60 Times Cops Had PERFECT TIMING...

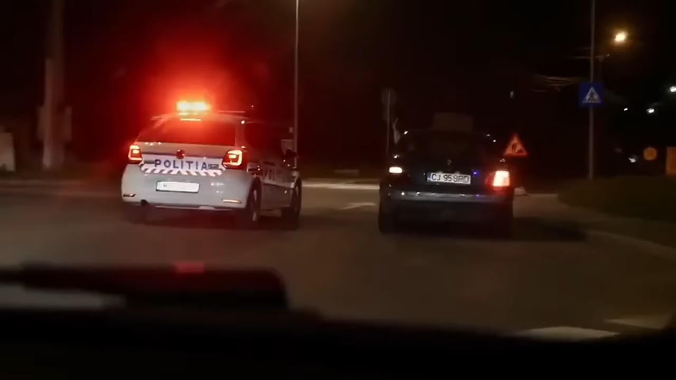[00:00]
Times when cops had perfect timing. Starting off with a question for you. What do you call a Texas dirt path exit that, by the way, is not lawful?
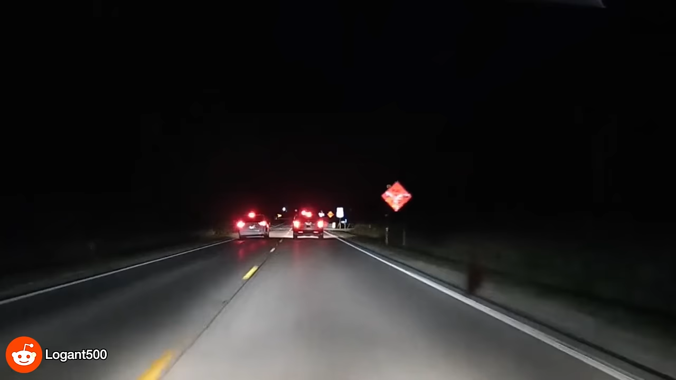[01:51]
Apparently this guy didn't get it.
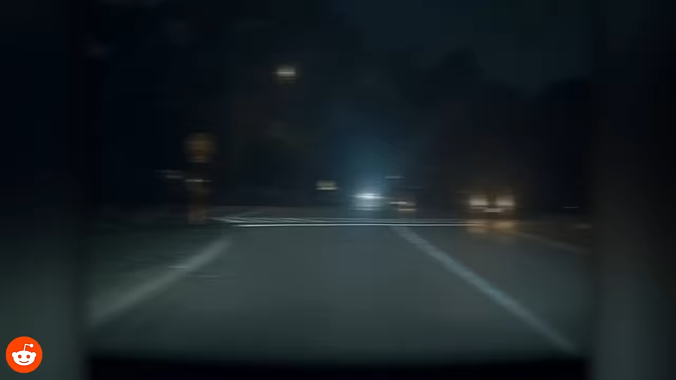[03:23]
Watch this stop sign runner show off their stupidity.
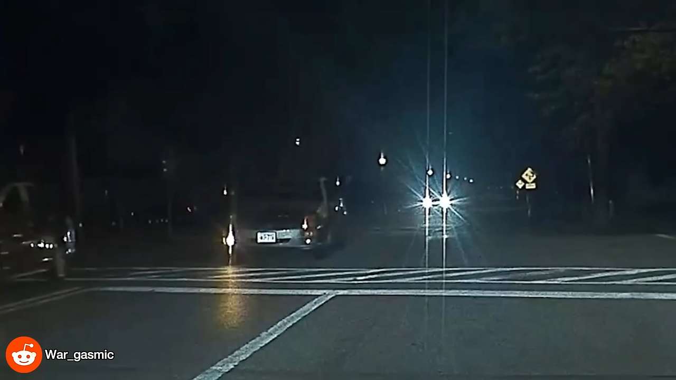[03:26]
And that too with no lights.
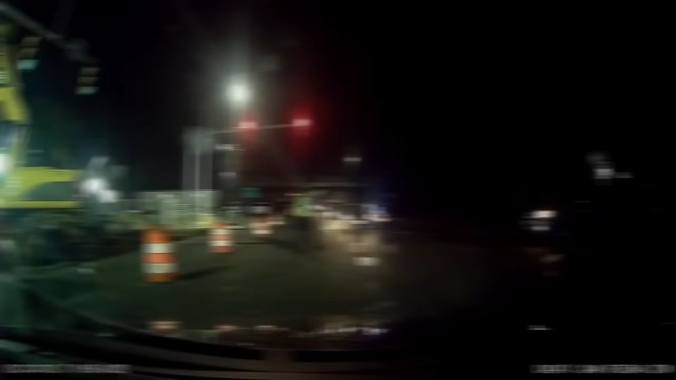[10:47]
Driver completely ignores a traffic cop's instructions. Hope he gets pulled over by that cop car in the back.
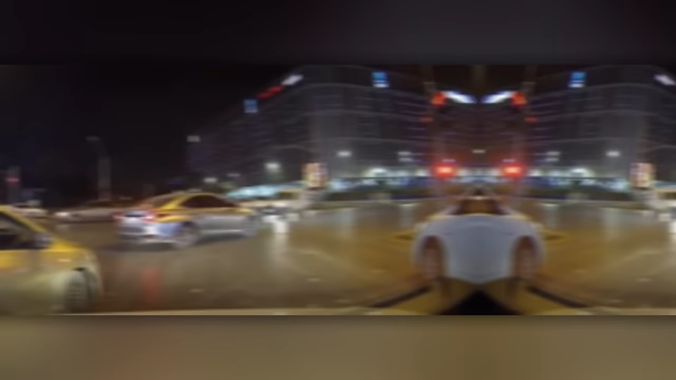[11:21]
You know you're properly busted when a competent F3 cruiser pulls up beside you.